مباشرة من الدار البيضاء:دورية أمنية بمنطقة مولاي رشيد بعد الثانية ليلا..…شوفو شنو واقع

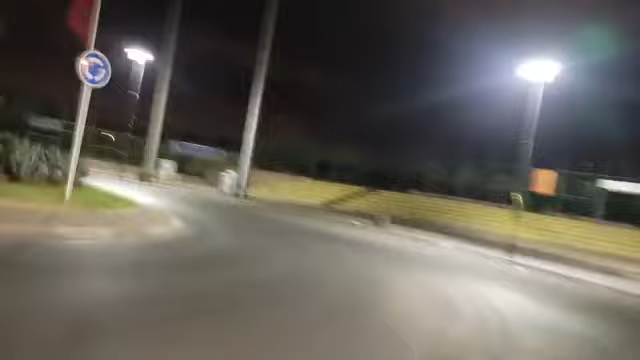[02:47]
مشاهدينا الكرام كما كتلاحظوا مباشرة معكم من منطقة حي مراشد لمجموعة أربعة مجموعة ستة حركة غير عادية لرجال الأمن هذه الليلة.